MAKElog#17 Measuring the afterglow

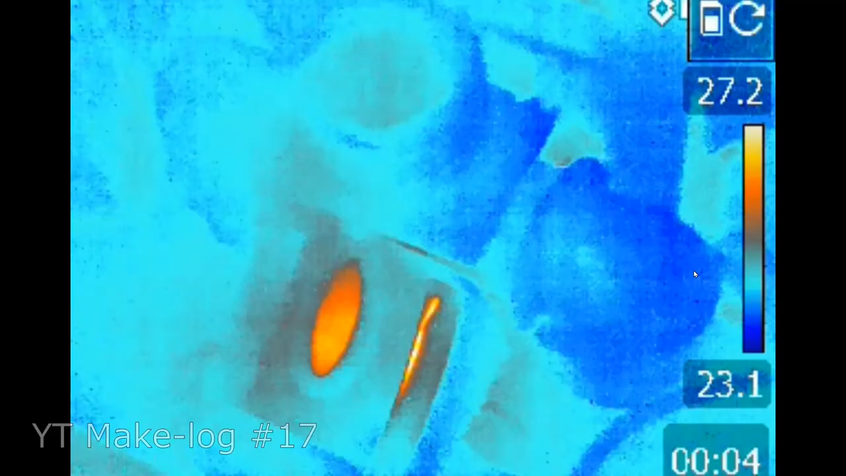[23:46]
Here in this thermal camera footage,
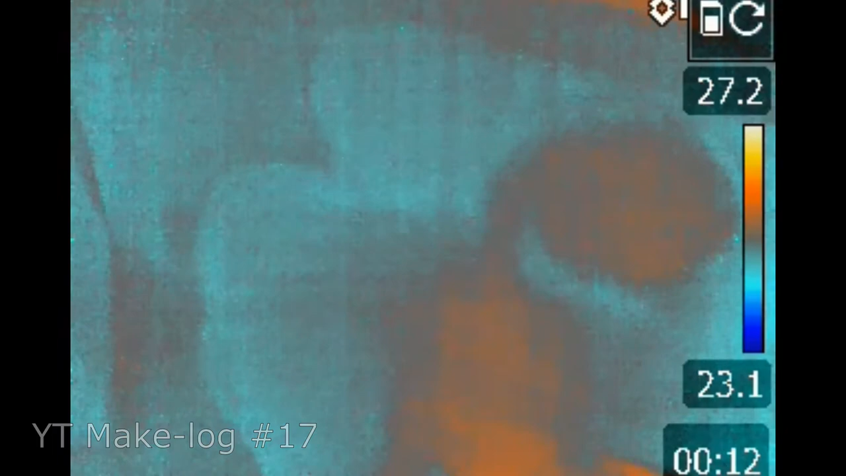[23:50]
you can see that it was a good idea to separate the air sensors from the microcontroller case.
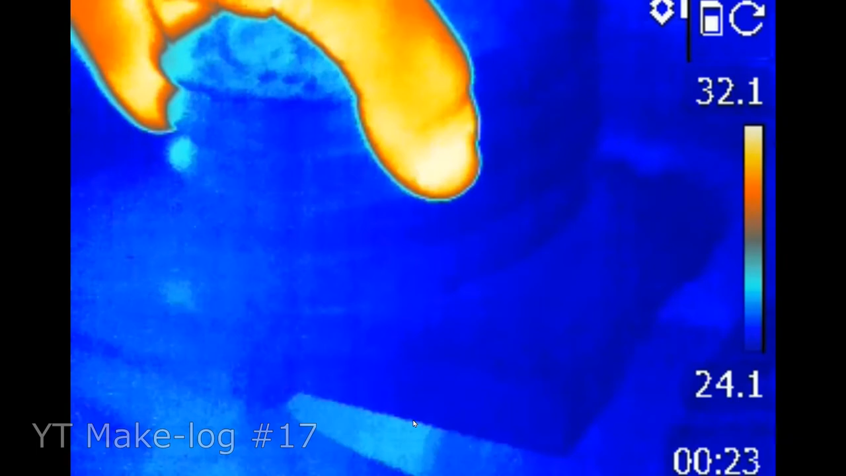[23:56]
So, I am removing the water protection spiral and the shadow case.
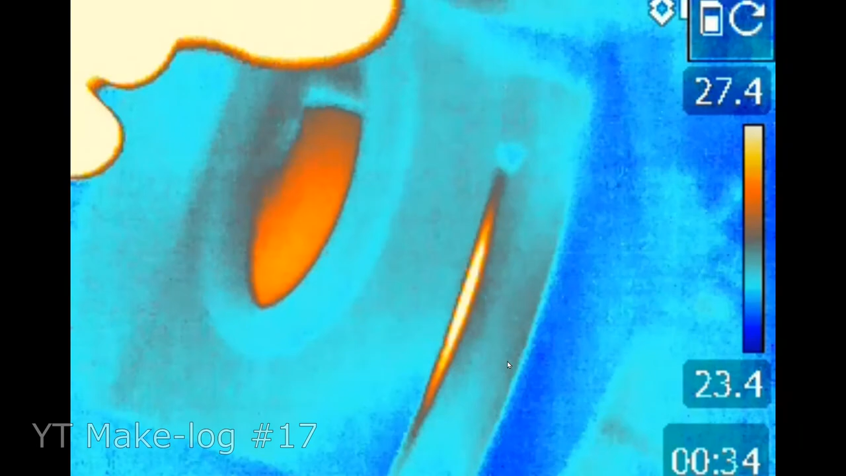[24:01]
And you can see that the microcontroller emits the most heat of all of the components here.